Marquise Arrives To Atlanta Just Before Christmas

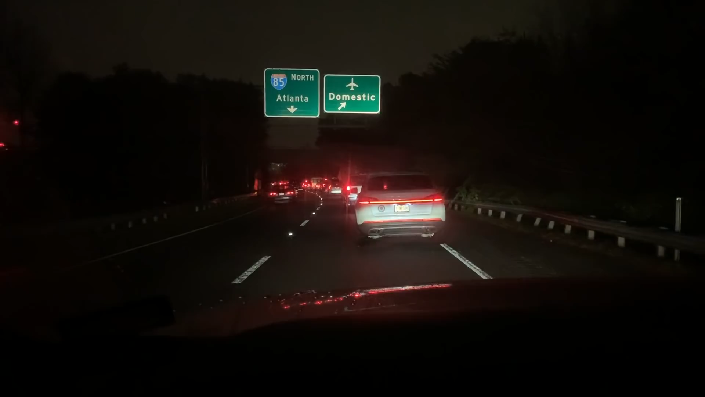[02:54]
Look at This traffic Going Into This airport We are not even in the airport This is the highway It is the holidays And it is Crazy And I left early
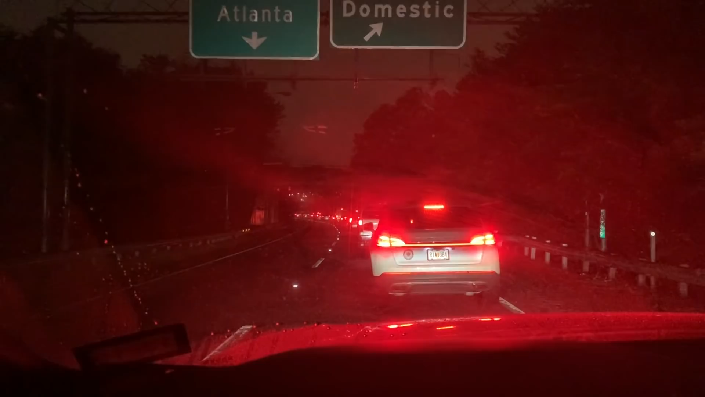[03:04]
So It's gonna take us A really long time To get in there 10 minutes later And here we are We Still haven't gotten That far We have a long way to go Um If you know Atlanta airport You know exactly where I am I just Hit the turn Um Where we separate From the Blue terminal From the red terminal So